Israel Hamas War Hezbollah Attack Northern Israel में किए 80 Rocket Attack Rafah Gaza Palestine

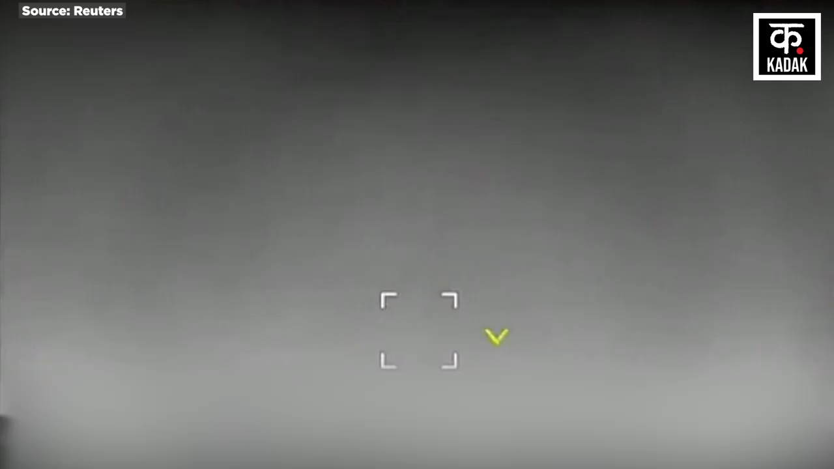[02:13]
वहें दूसरी तरफ इस्राइली सेना ने भी हिजबुला के इन हमलों का कड़ा
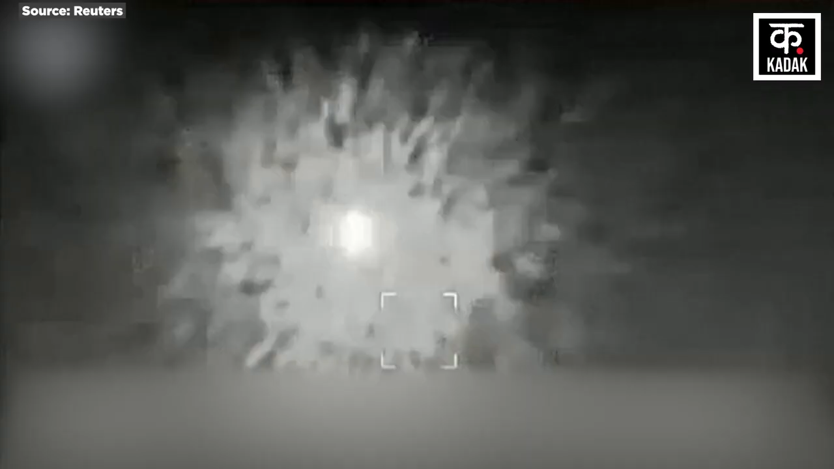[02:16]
जवाब दिया दरसल इस्राइल के एक हवाई
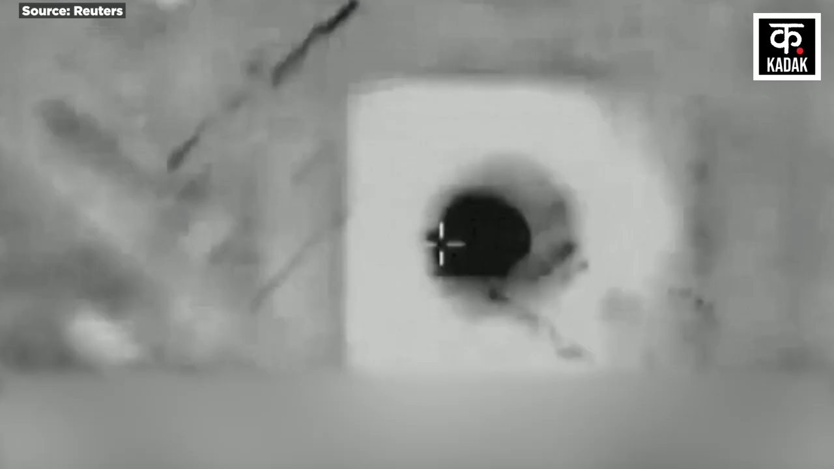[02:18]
हमले में हिजबुला का सीनियर कमांडर तालेब अब्दुल्ला मारा गया अब्दुल्ला
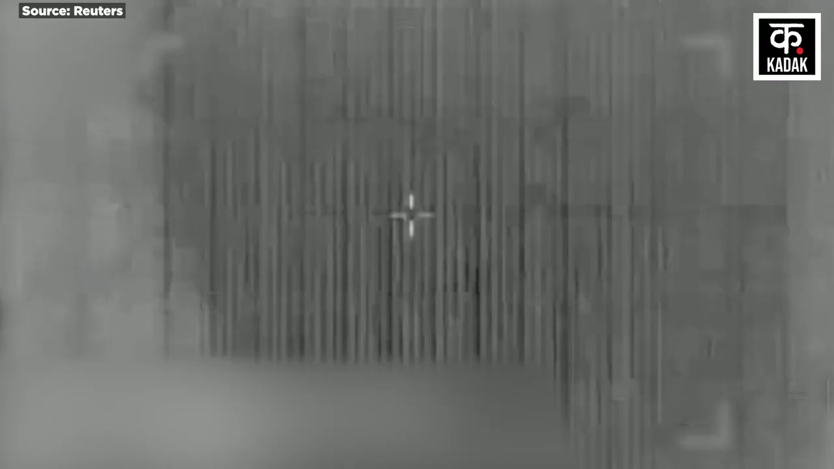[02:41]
एरिस्ट्राइक एतरौन इलाके में हुई है इसके अलावा डियर
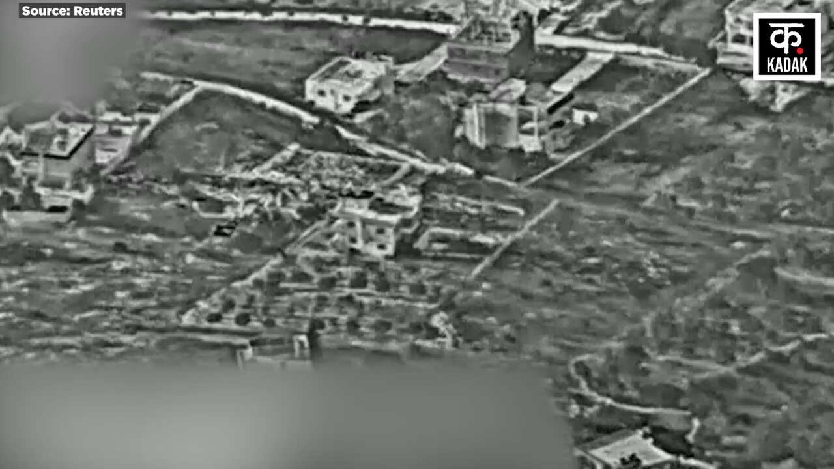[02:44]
एम्स में भी हिजबुला की एक लांचिंग साइट पर हामला किया गया है
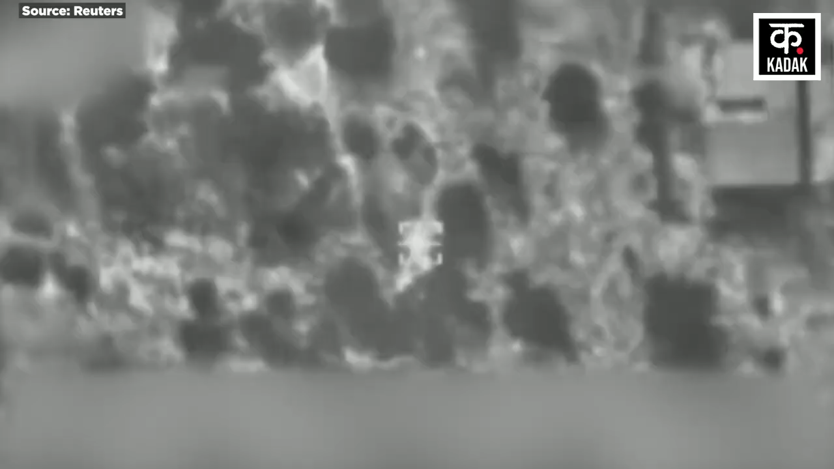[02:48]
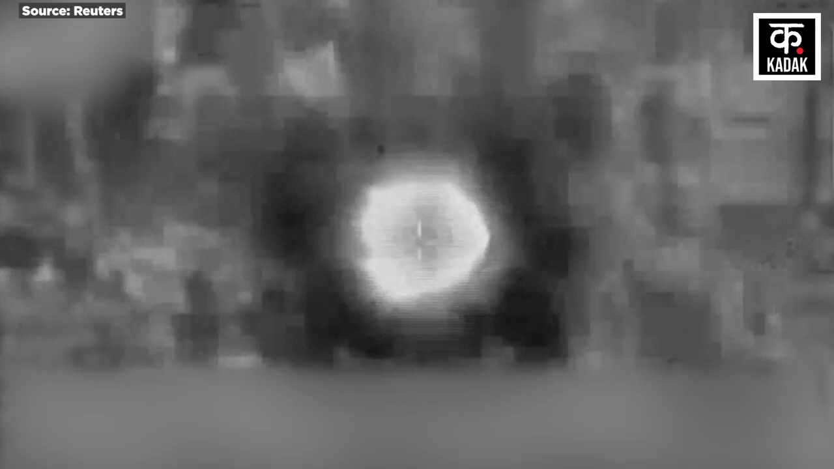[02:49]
IDF का कहना है कि उसने हिजबुला की यूनिट 4400 पर बालबेक इलाके में हामला किया है हिजबुला की यूनिट 4400 का काम लड़ाकों के लिए खत्यार जुटाना था